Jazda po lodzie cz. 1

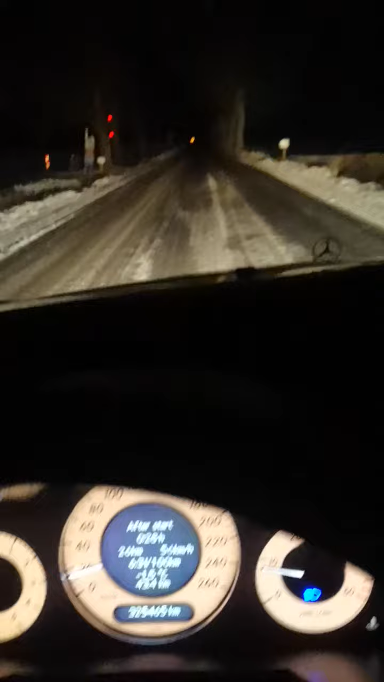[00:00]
Witam moich szanownych subskrybentów w ten niedzielny wieczór. Mamy przemiłą okazję jechać po lodzie.
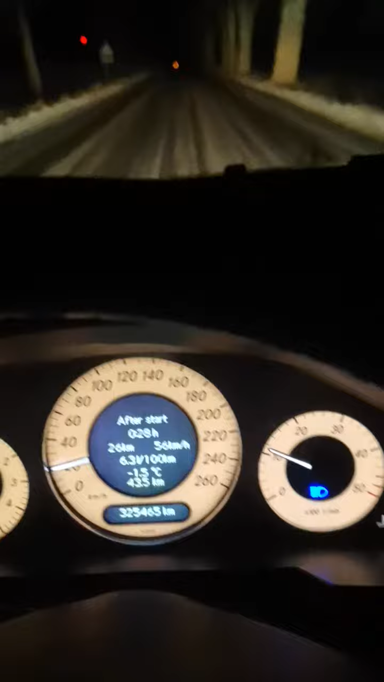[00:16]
Jedziemy po lodzie, w związku z tym zachowujemy szczególną ostrożność.
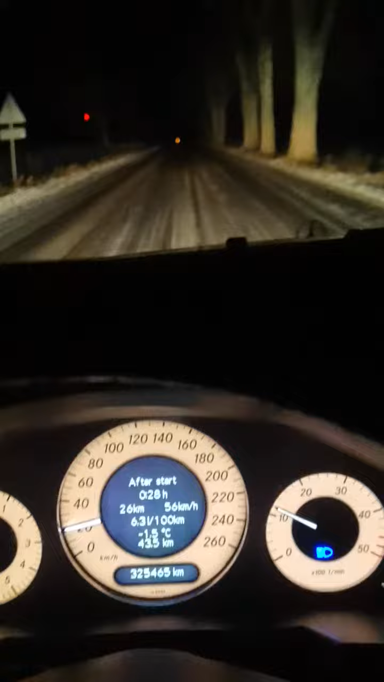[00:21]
Mamy włączony drugi bieg, 1200 obrotów i niecałe 20 par kilometrów na godzinę.